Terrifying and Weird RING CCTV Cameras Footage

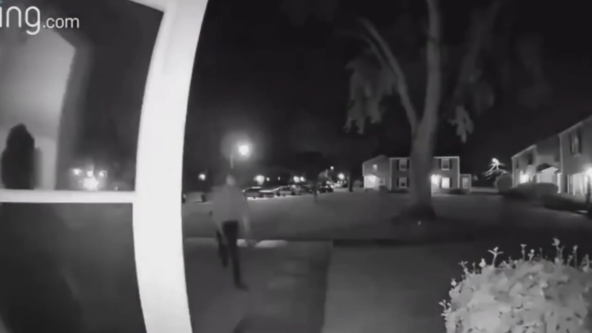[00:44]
As soon as she opened the front door, a black man came running from behind her.
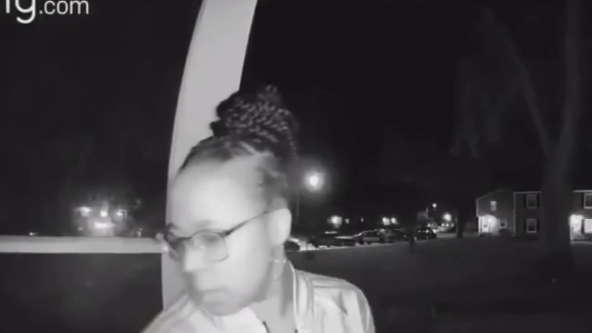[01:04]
The asylum immediately grabbed the closing door, pulled out a gun and demanded the woman to pay up.
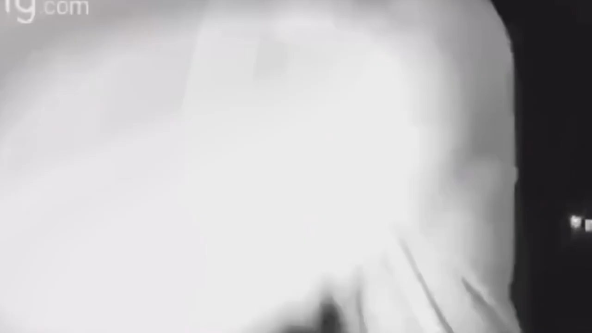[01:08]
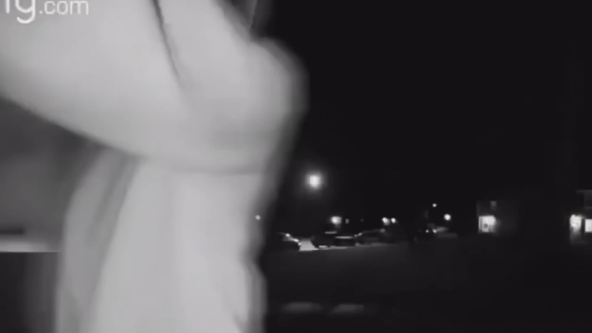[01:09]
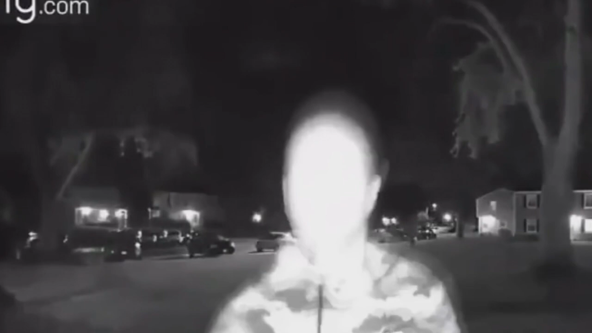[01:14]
Fortunately, judging by how long the situation lasted, she probably only lost her wallet or keys to the car and right after that, aggressive men just left. Thus, we can say that everything ended well.
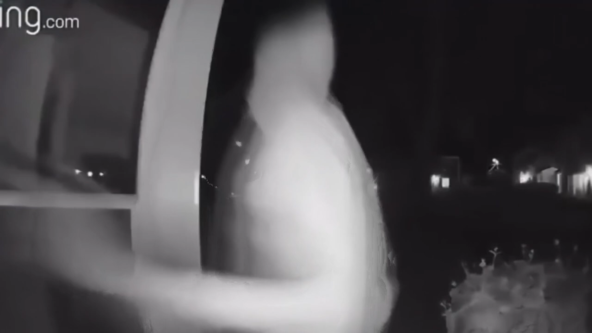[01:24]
However, this short video perfectly shows how useful cameras can be in the last expected moments. The main character of the second video is also a woman.
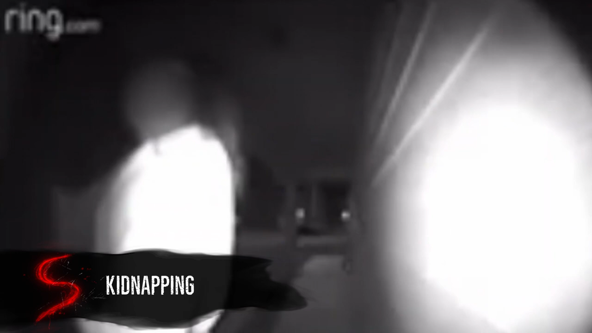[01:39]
This unusual situation took place in Texas.
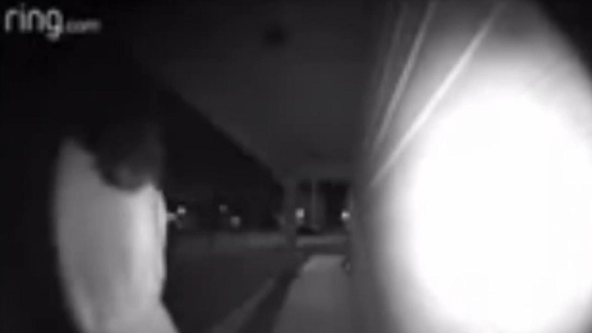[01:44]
A home camera in the middle of the night captured a terrified woman running fast to one of the nearby houses and hysterically knocking on a stranger's door.
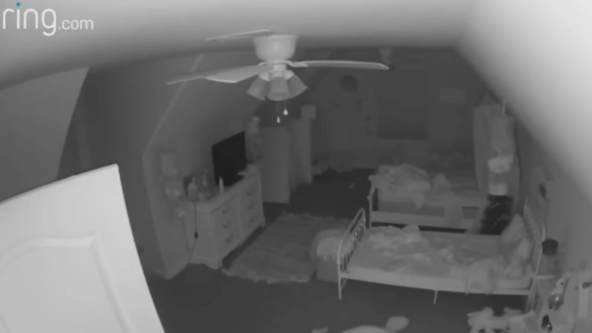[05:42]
One evening in an empty room, she was able to hear some strange, unfamiliar noises. Worried child went to her room to check what's going on, but she found nothing unusual. The source of strange noises was nowhere to be seen.
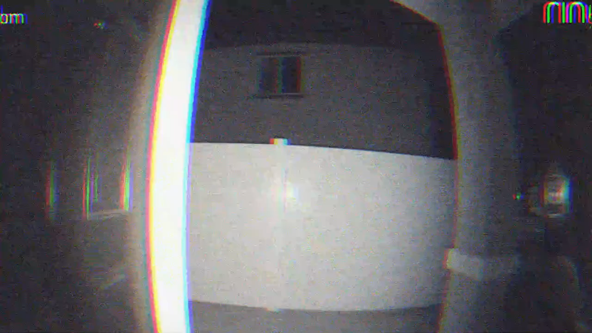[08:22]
And again, action in the middle of the night. Some unknown man dressed in something that resembles an alien costume holding a lollipop is standing in front of the door.
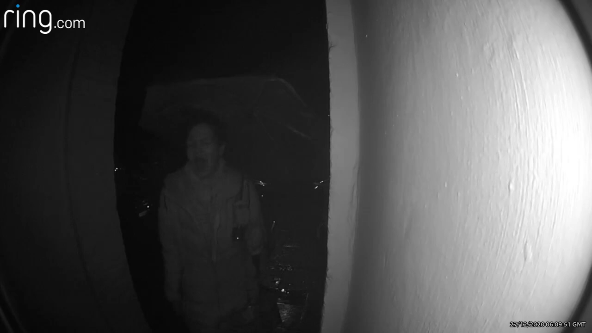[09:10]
This time, it wasn't a dressed-up man, but a strange woman who for some reason was standing with her mouth open in front of someone's house at 6 in the morning trying to get inside. I doubt that the owners of the property could expect her to be a threat.